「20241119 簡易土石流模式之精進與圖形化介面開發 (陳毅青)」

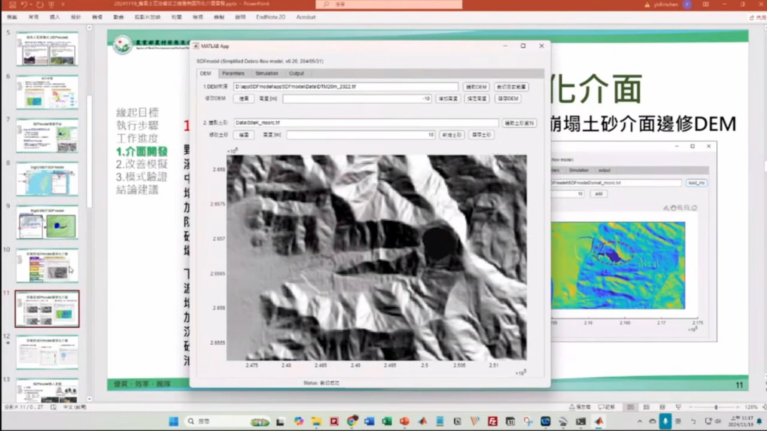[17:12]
黑黑的一块那就新增完成了好这样我们就设置完了这个崩塌的一个这个最基本的我们在做土石油模拟的最基本地形资料跟我们的土沙的一个资料好那回到简报好那另外当然我们等一下会介绍一下这个还有设置一些这个参数